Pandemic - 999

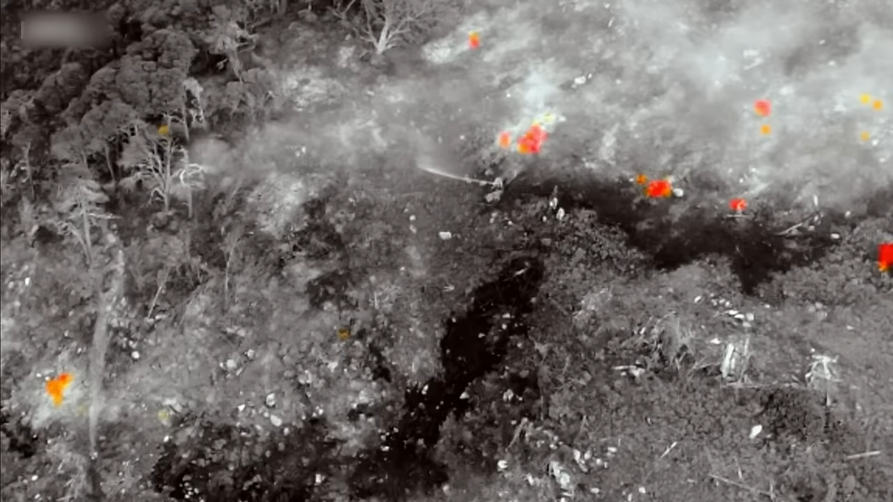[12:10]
so we're seeing that there's a couple of jets on there and they're
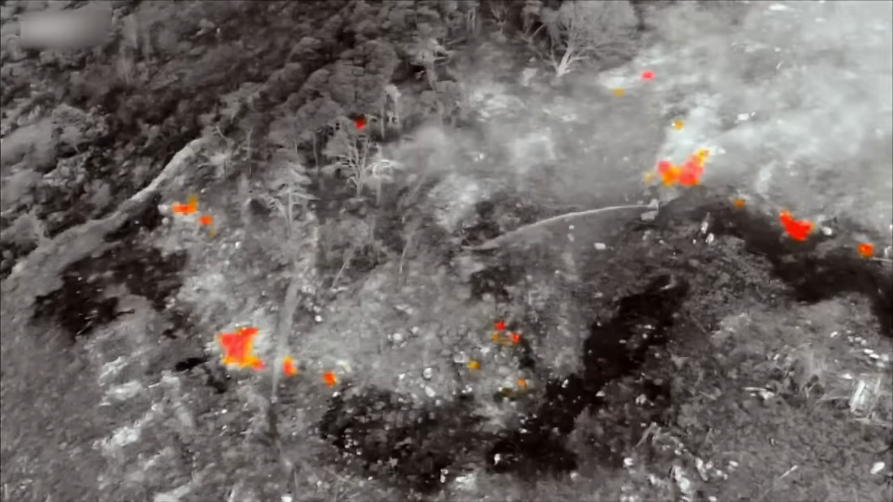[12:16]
making a big difference to that in fact in the last two minutes they've put that hotspot out and what sort of distance are we away from that at the moment that's doing that for us?